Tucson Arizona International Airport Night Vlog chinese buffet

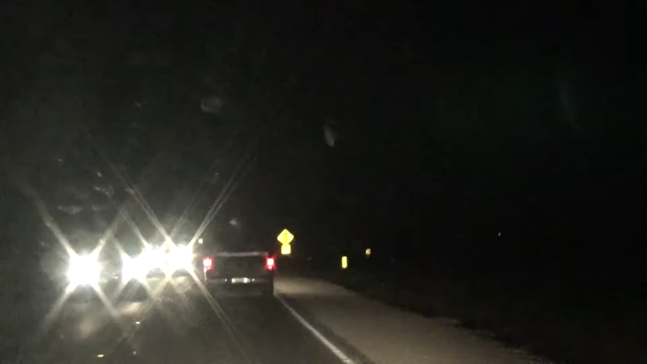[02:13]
He keeps going left and right. He went into the other lane, to the left. When he made a right turn to come onto this road, he took forever to make a right turn. It's like he was like really focusing himself to make that turn. He's going over the white line.
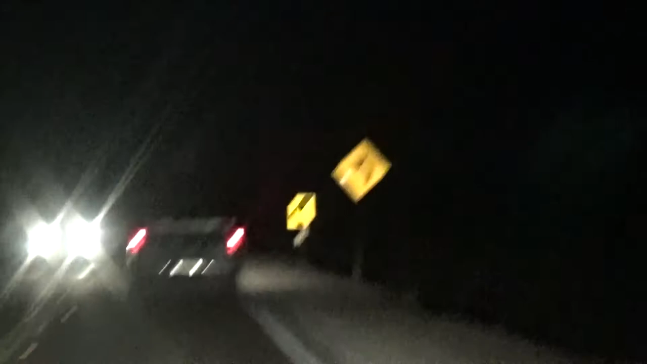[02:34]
There's a curve right up here too, a big curve. And a big ditch. Stay back a little bit. It's a nighttime video. Whoa. He's going yellow to right, yellow to right. Look at him. He's gotta be toasted, man.
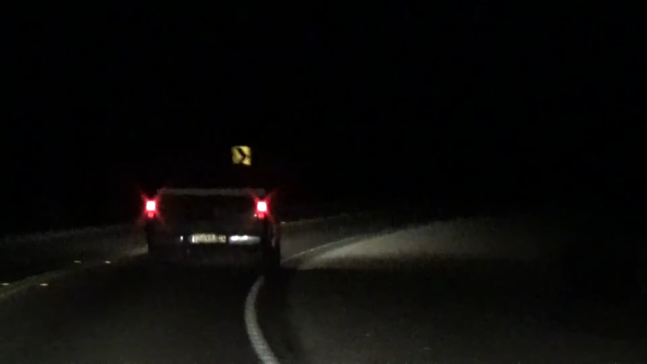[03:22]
There he goes, going over the white line, going and getting ready to go in the dirt. He's really focusing on this curb. There's a lot of bumps on this road too. Cops like to sit over here in the dark on the side of the road too. State troopers. I just have a feeling when I stop filming, he's going to do something, go off the road or something. There he goes. He went to the...